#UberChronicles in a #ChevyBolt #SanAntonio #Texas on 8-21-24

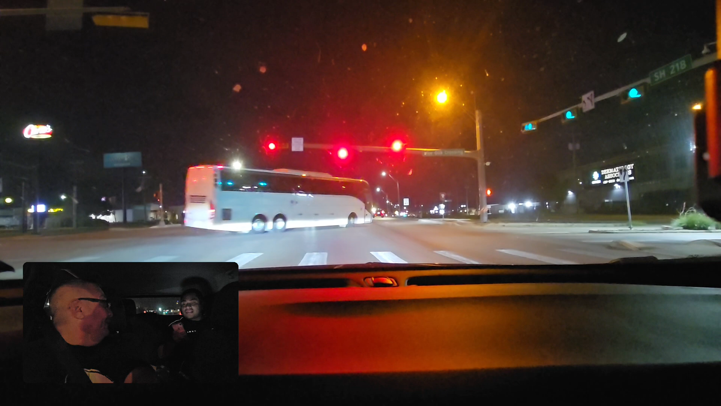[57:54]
That's crazy. I don't want to drop you off right here. Where those buses are going at. All right. That's crazy. What would it do? You see though, right? Uh-huh. Why in the center? That's insane. You're trying to get me to kill you, man, like that? Oh, man. I'm glad you noticed that. Didn't you realize that? The last few days has been leaving me in the right place. Today it's... So just go straight? Yeah. Well, you know what?
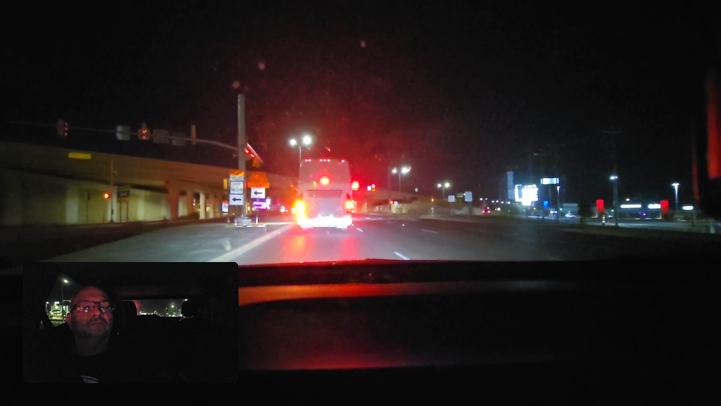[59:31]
Level crossing. Yeah, you gotta keep going straight. All right. So no turn right? Go straight? No, you gotta keep going straight. Oh no, it's the other way. What the hell's going on? Yeah, it's the GPS. You know how it does. Starts dancing on you.
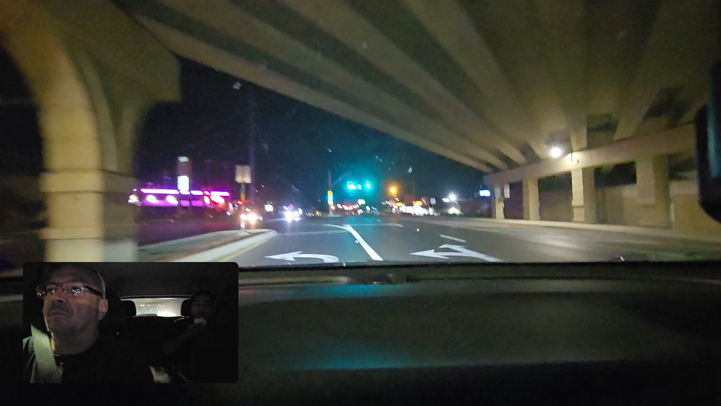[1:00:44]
1604 North Access Road. That's the good thing about this car. It could turn real quick. Right lane? Somewhere here, it's in this on the right, mm-hmm. In that parking lot right, right there. So I should pull up right next to the lawns, man. Right.